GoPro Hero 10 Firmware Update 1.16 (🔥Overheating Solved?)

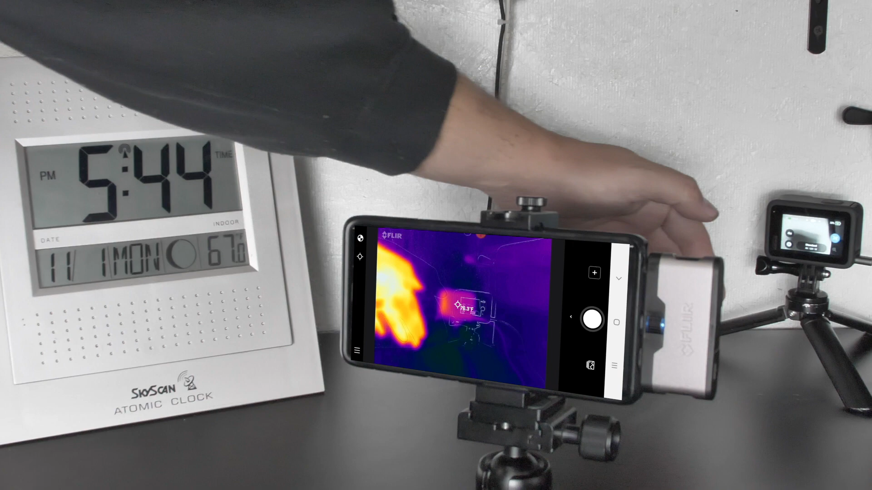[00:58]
So this is our first test with the original firmware. And we're kind of putting this thing to its maximum capabilities.
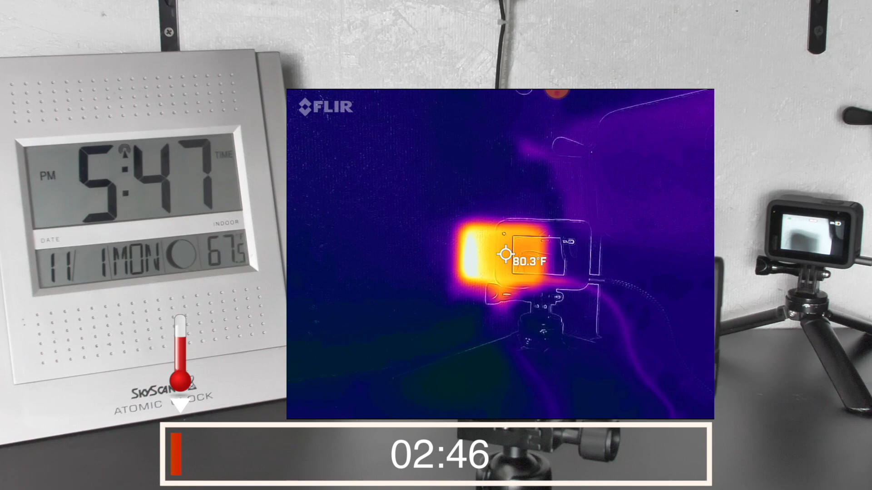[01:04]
On screen: spot 80.3°F
So we're running 4K to 120 frames per second, which seems to be just as bad as running 5K 60 frames per second. I also have on GPS,
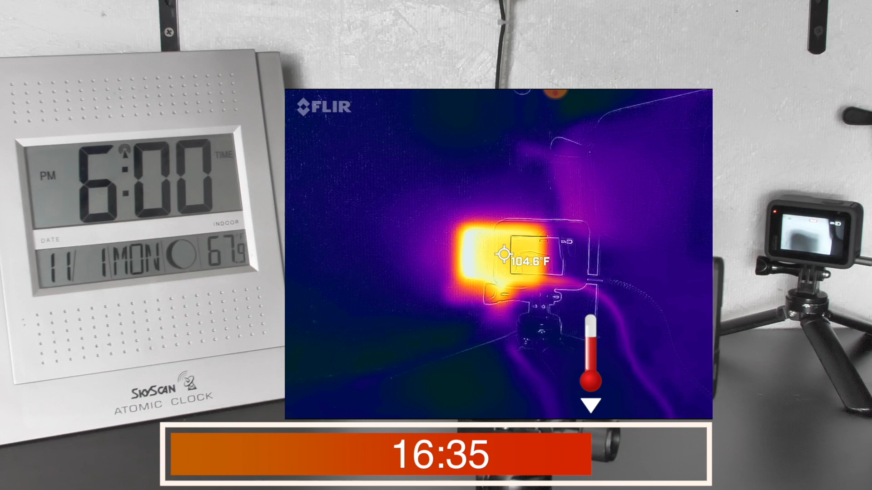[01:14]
On screen: spot 104.6°F
the screen is on full time, and we're also running HyperSmooth Boost along with the high bit rate codec on here.
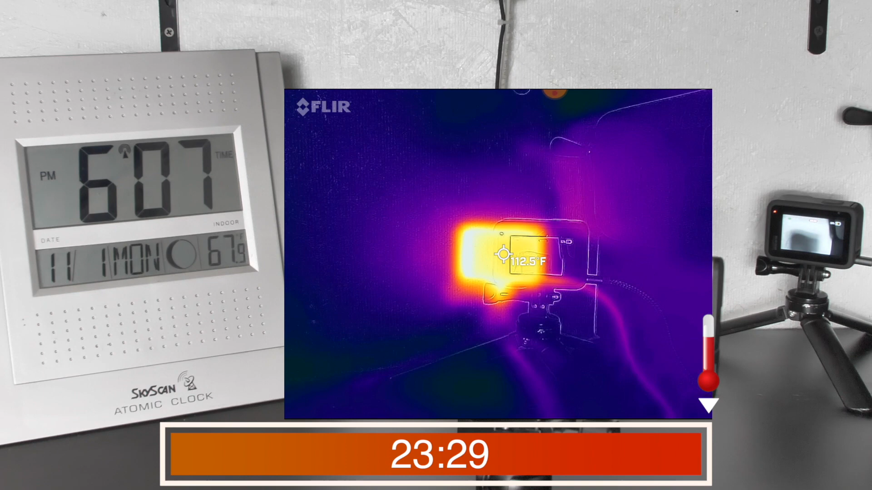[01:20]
So this is kind of worst case scenario of what the camera would look like. And we ended up getting about 24 minutes out of it, and it got up to about 113 degrees before the camera actually shut down.
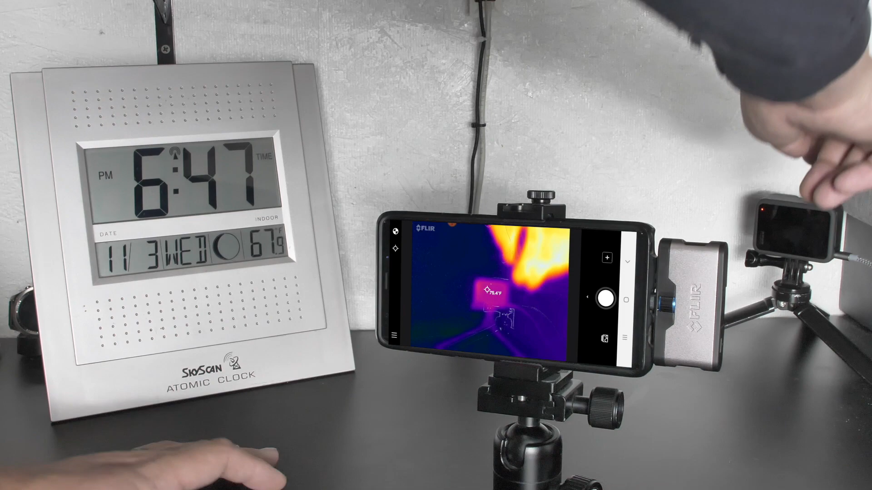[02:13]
So now that we're updated to the 1.16 firmware, this gives us those additional modes, including tripod mode, which is what we're recording in right now. And I tried to keep all of the settings the same as far as the high bit rate,
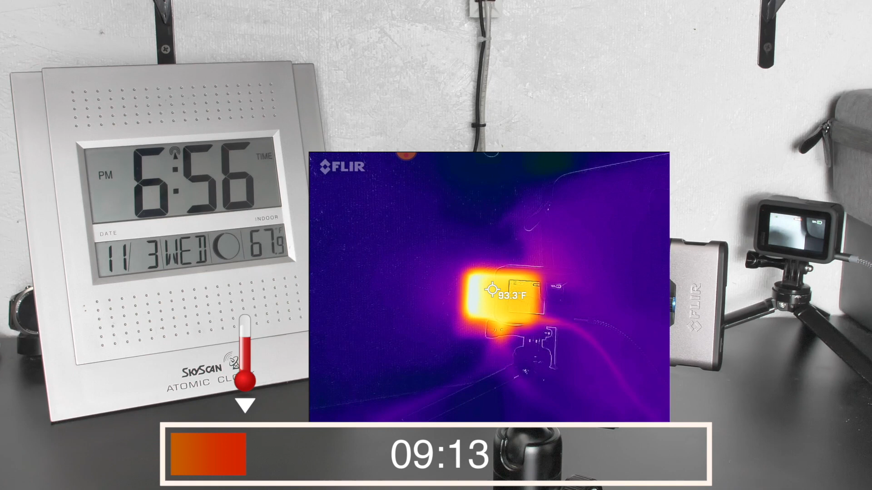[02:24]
the 120 frames per second when filming in 4K. I also left the screen on full time. But this update does turn off GPS and you're hyper smooth. So those have been disabled through the firmware, but everything else should be exactly the same.
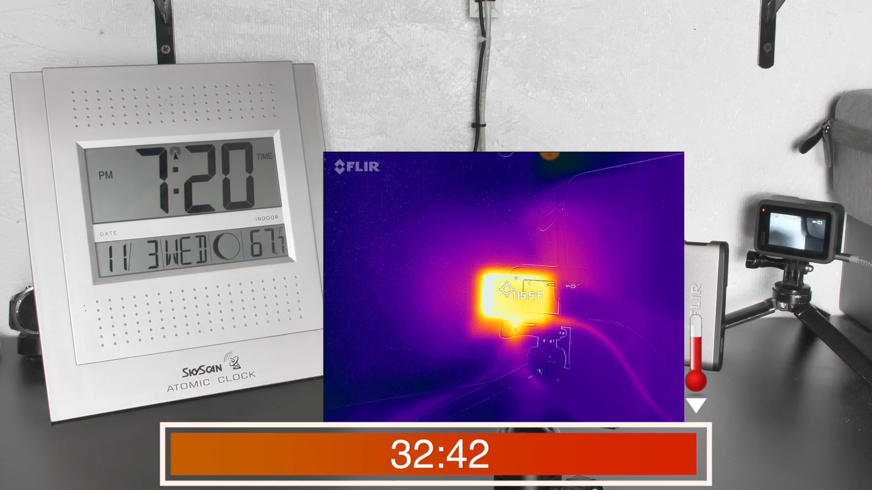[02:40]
And we ended up getting a lot more time out of this. We ended up going for about 36 minutes before it shut down. And it looks like the thermal load went up to about 118 degrees.
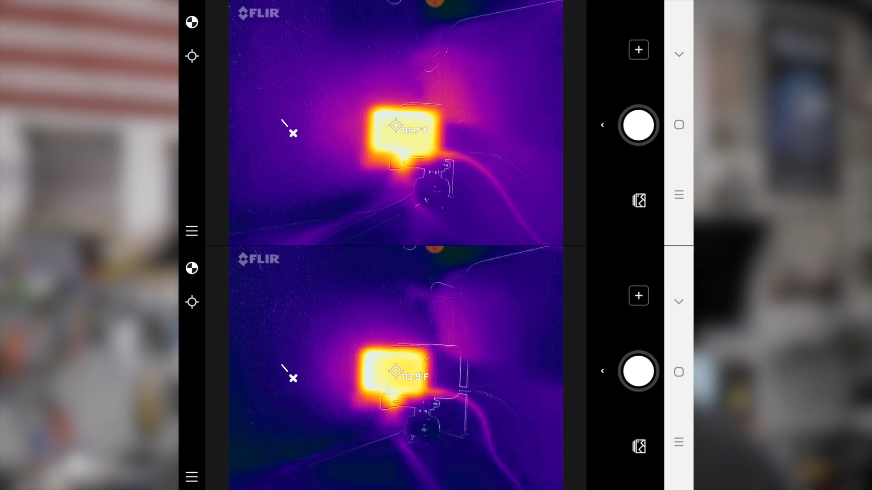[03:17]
And as you can see from those tests, the thermal limit was higher now after this firmware.